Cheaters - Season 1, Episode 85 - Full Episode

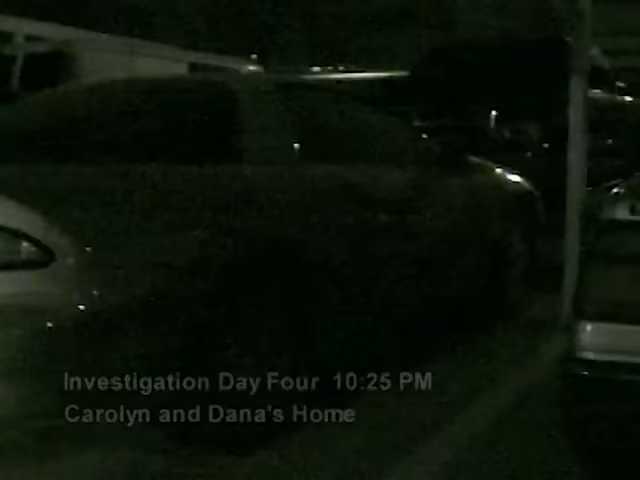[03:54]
At first, Cheaters detectives come up empty, but on this day, with investigators lurking in the shadows,
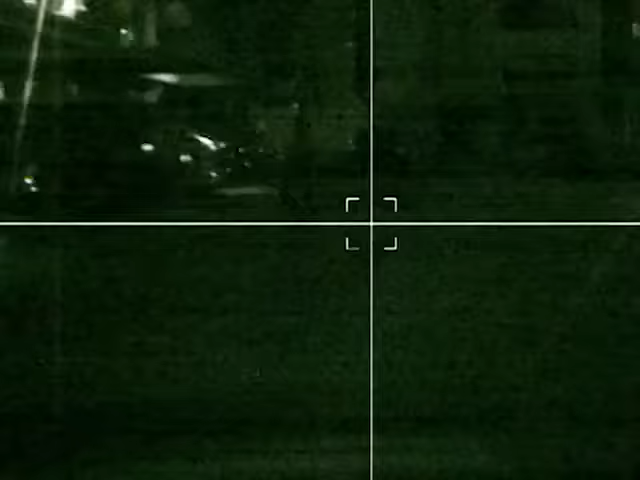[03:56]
suspect Christopher shows his lack of guile when an unknown female parks outside Carolyn and Dana's apartment and saunters up to the door.
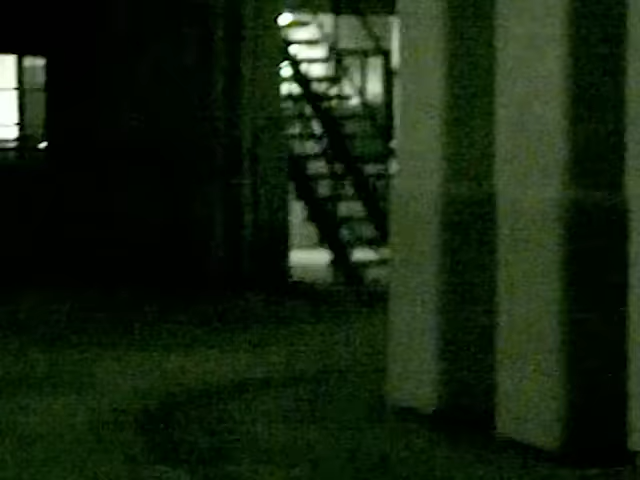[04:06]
The suspect readily shuffles the female into the apartment, where the two waste no time in getting down to business.
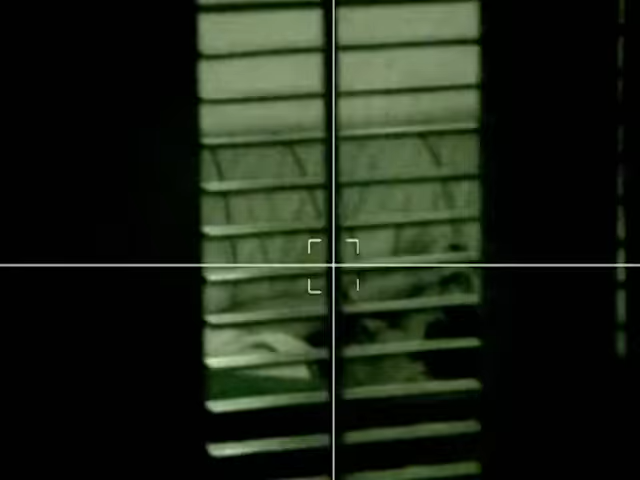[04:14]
Through a partially obscured window, the two are seen giggling and fondling each other on Carolyn's couch, while the newborn infant son plays second fiddle to daddy's other baby.
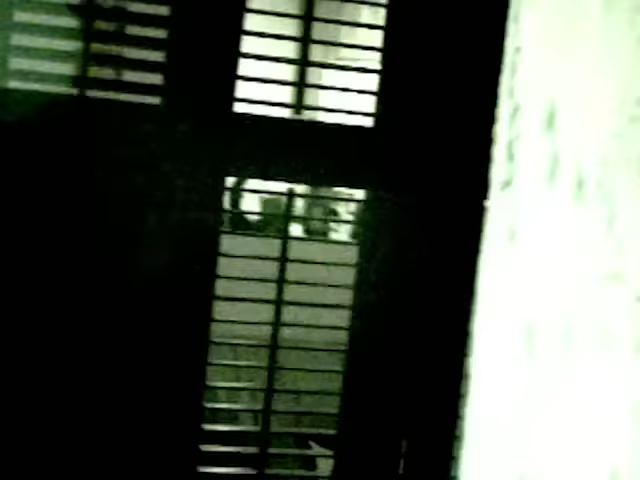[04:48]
The female gently strokes suspect Christopher's tummy, and he happily reciprocates by running his fingers through her hair.
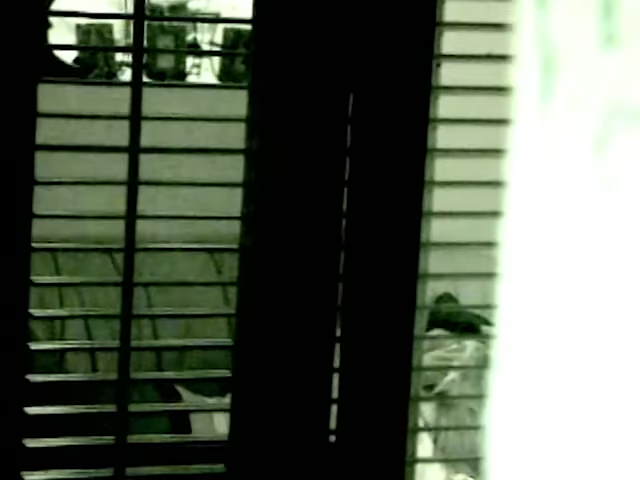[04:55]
After several luscious hours of playtime, Dana walks his unknown companion back to her car for a long goodbye kiss, no doubt anticipating mommy's pending return.
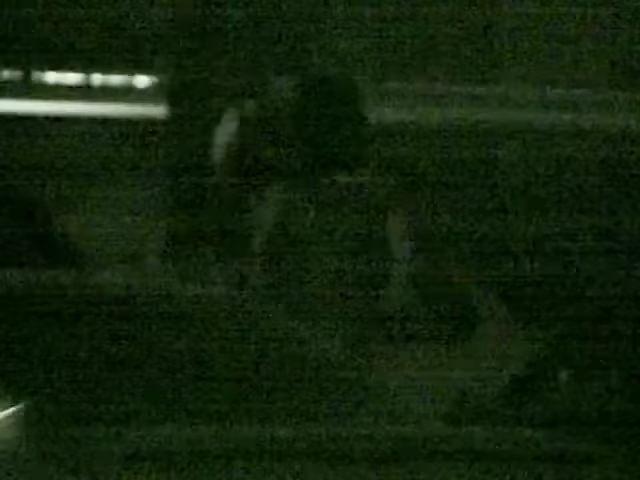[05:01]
Looking somewhat dejected by her sudden exit, the suspect retreats back to his apartment just before Pretzel's imminent arrival.
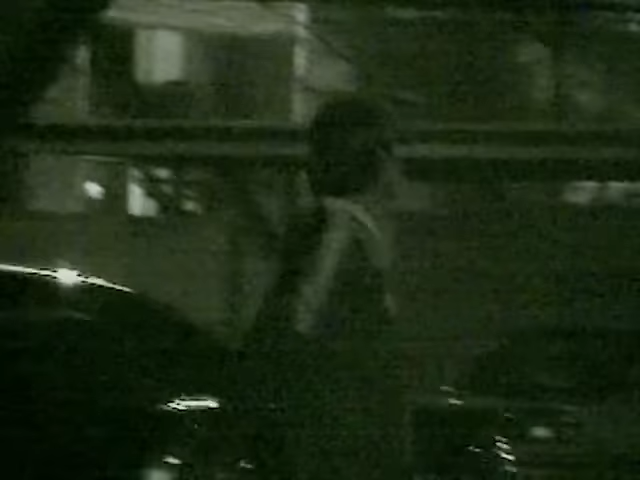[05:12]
Investigation day 8. With his son inside and unattended, Mr. Christopher carelessly scampers out to his car,
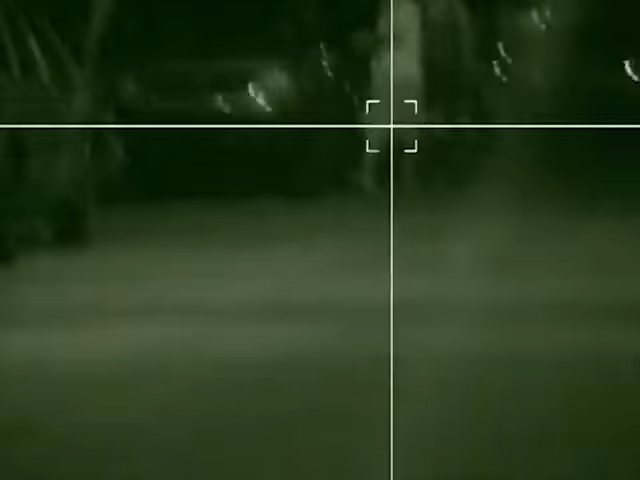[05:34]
After spending just a few minutes behind closed doors, however, the suspect reemerges with his female companion, who has now been identified as Ruth Turner.
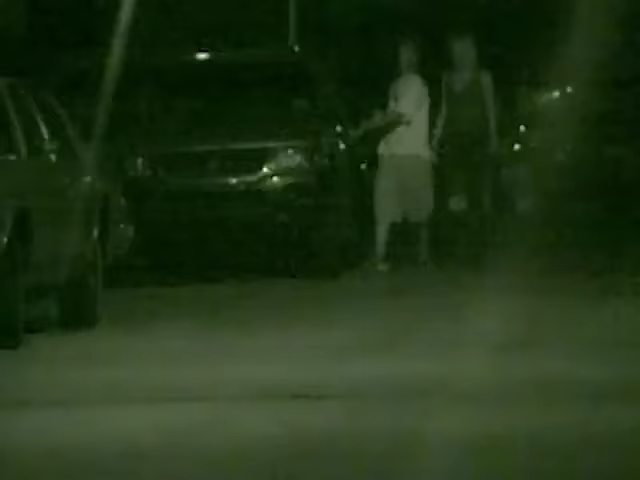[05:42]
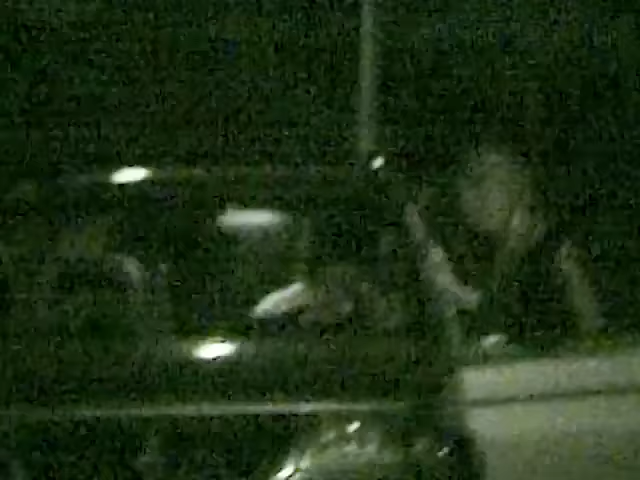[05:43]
As he gets into his vehicle, the two share a quick smooch before heading off together. Perhaps feeling a twinge of guilt for leaving his son back at the apartment,
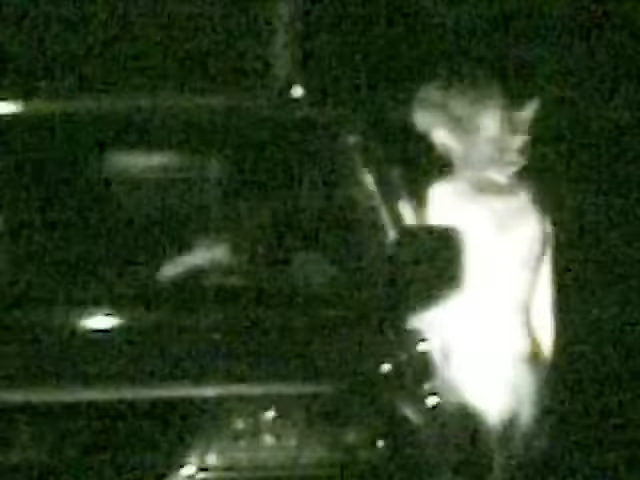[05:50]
they drive back over to Carolyn's gated community and slither inside.
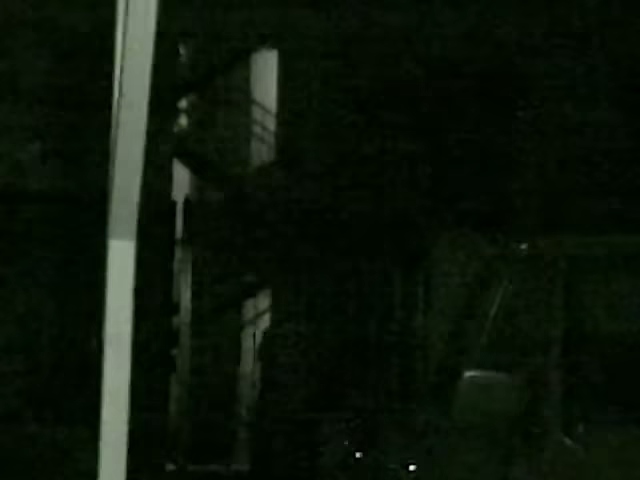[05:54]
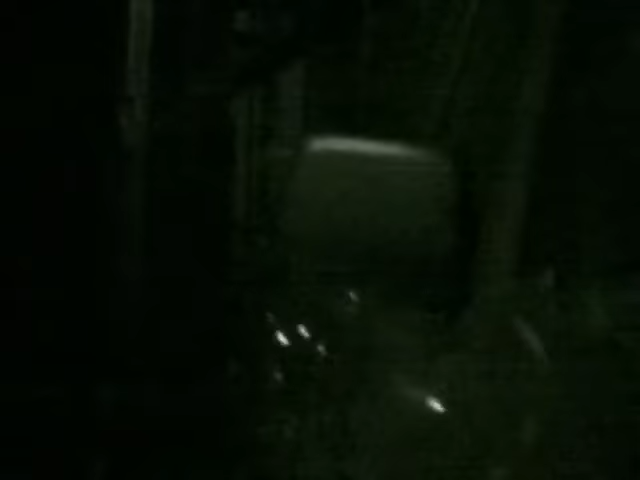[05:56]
Cheater's watchdogs are unable to see inside, but can only assume that their intentions are naughty by nature.
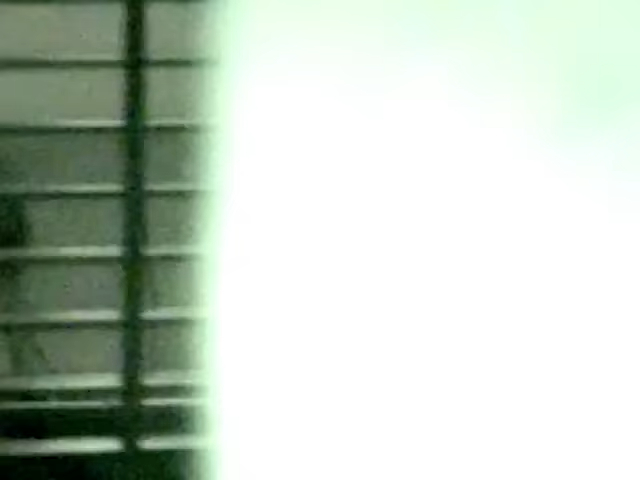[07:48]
We shot through the window on the couch with your fiance. He's laying down, his feet are up in her lap. Then she lays down with him on the couch about 2-3 hours in there. Then he walked her out to her car, kissed her goodbye. And going back into our apartment. And then going back into your apartment. Here they are.